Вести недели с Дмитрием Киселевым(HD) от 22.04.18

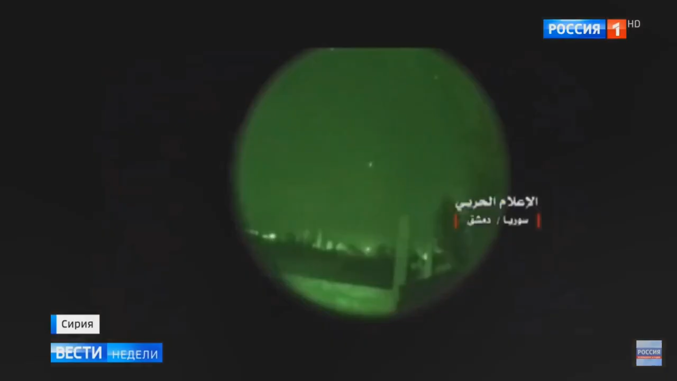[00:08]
В это же время стало понятно, ракеты сбивают на подлете к целям.